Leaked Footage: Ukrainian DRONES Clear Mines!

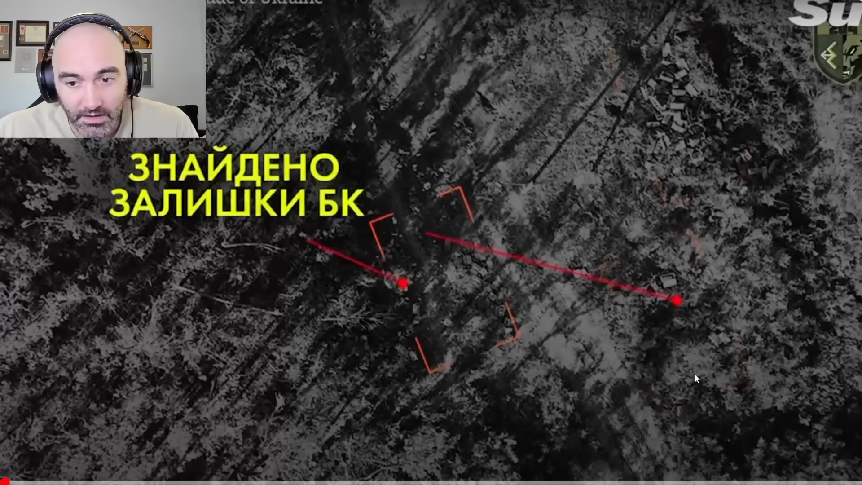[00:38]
So I have it muted because obviously they're using some copyrighted music. Now, what they point out is that there are boxes in these three locations of mines, right?